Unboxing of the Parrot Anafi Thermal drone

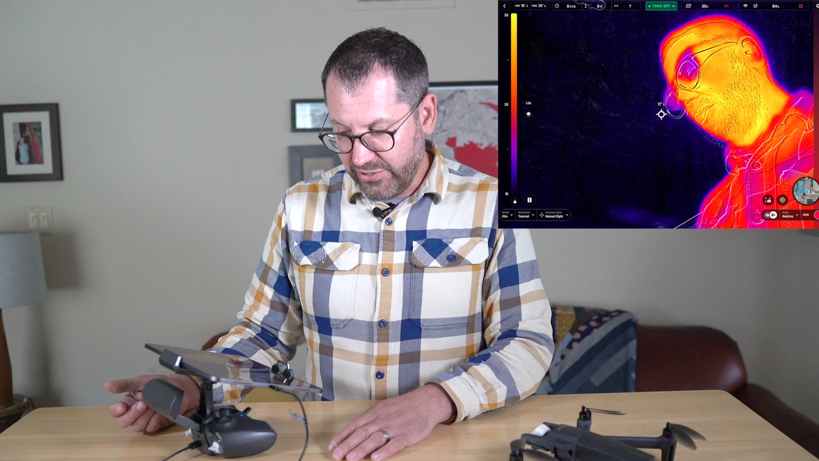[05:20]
screen and there you can see me with all the temperature controls and so
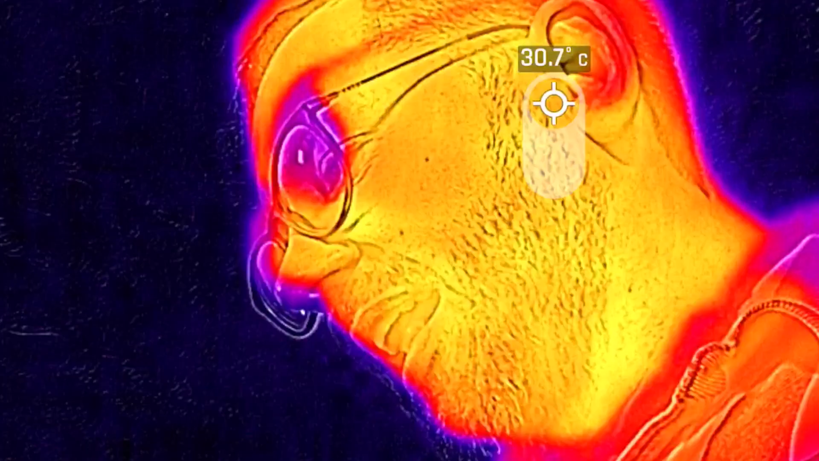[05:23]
On screen: spot 30.7°C
I can actually touch on the screen and
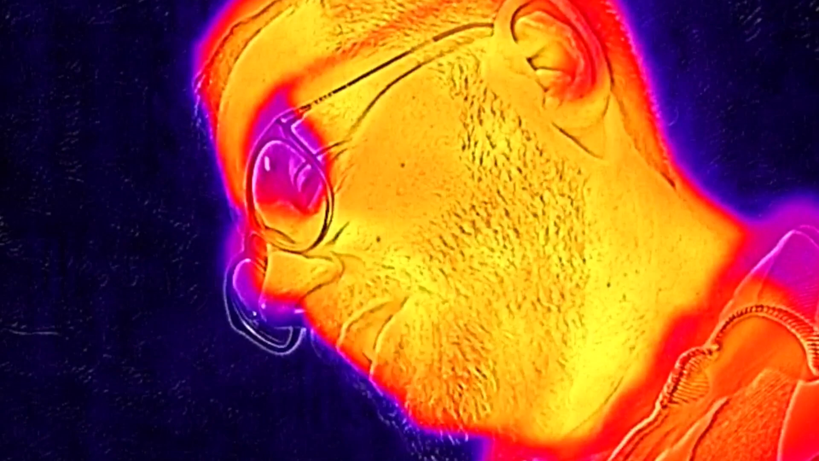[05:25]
get different temperatures so you can see my shirt is about 24 degrees Celsius versus my body temperature which is it's showing up as about 31 degrees Celsius so my plaid is a little cooler than my skin obviously that makes sense.
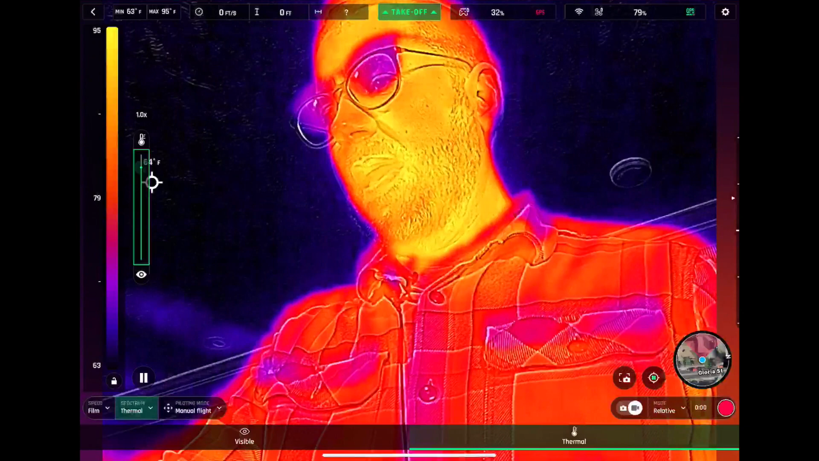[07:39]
Another really nice feature that I like is actually the ability to touch and slide and define the areas and really crop out areas that you want in
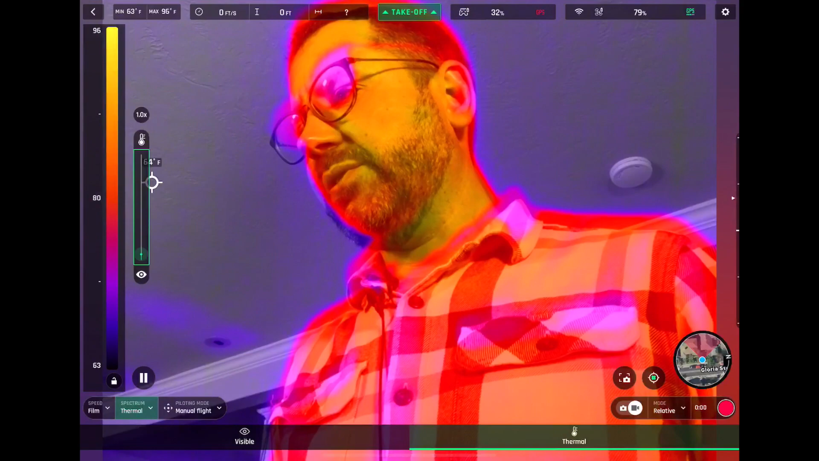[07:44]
On screen: min 63°F
the thermal so let's go ahead and put that show you what that looks like so if I point that at my camera
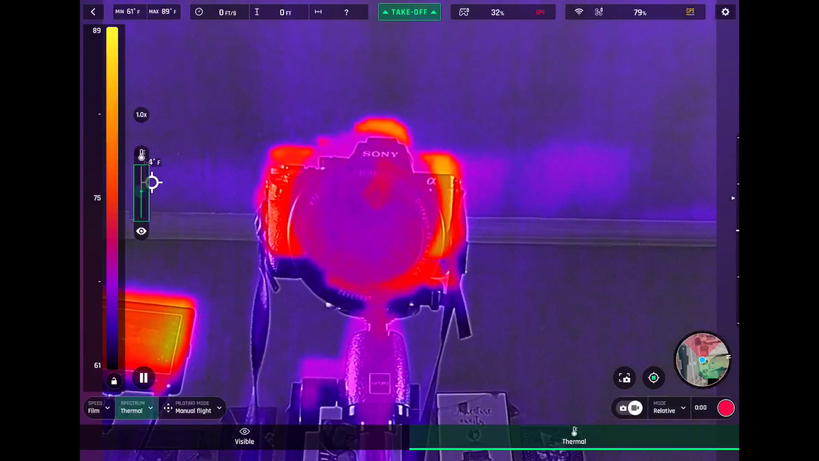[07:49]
On screen: max 89°F, min 61°F
then I can toggle and I can get completely thermal or I can train to change the transparency just to the most warm temperatures and it allows you
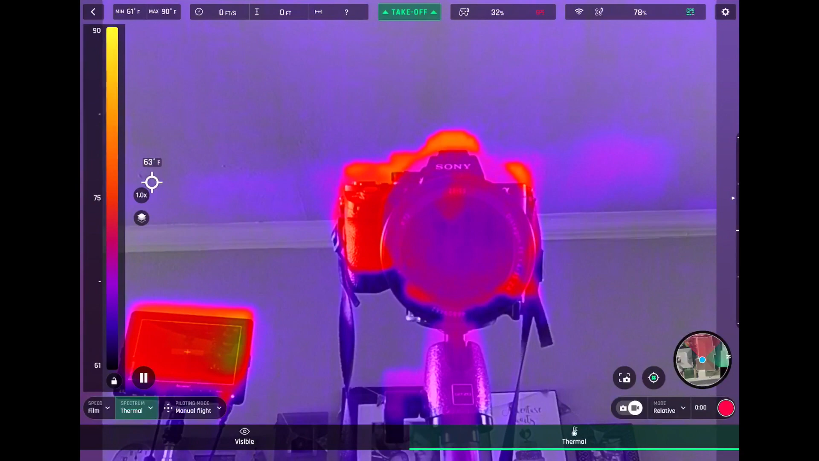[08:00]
On screen: spot 63°F, max 90°F, min 61°F
to just kind of crop out some of the other aspects of the thermal and change that transparency and that's actually a really nice feature.